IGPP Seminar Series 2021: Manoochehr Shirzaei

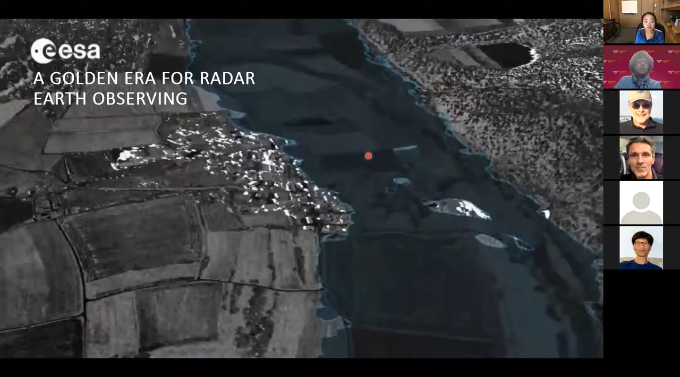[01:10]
and reach the ground surface and by collecting the backscatter it tells you something about the changes that
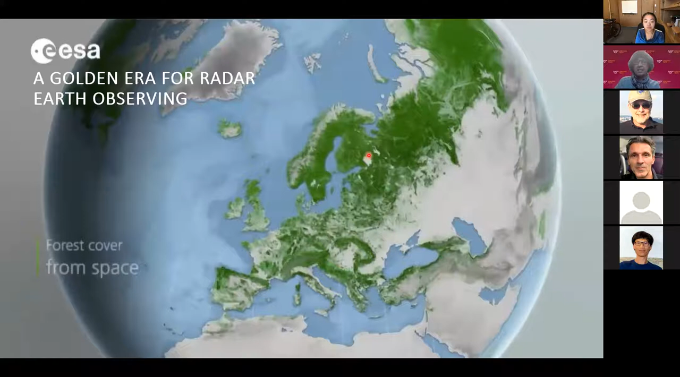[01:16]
happens at and near the surface for example can be used for monitoring geo
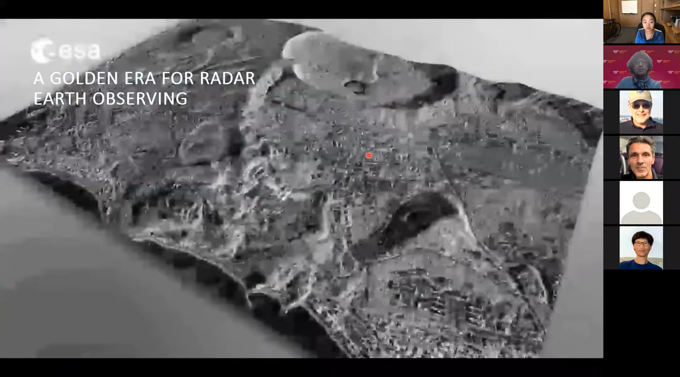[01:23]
hazards as you see here and also mapping you know icebergs to improve the safety of the maritime and many
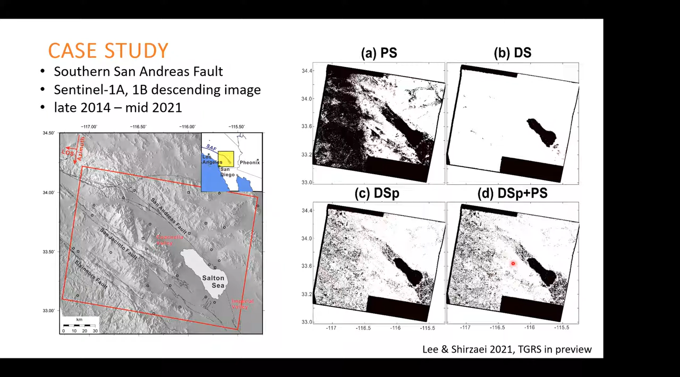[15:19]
lot more pixels the white dots are pixels good pixels and black or bad or those that we toss so we see that there is plenty of pixels actually there is a good um there is a large increase in the population of the usable pixel compared to panel a so then that's 2d smoothing spline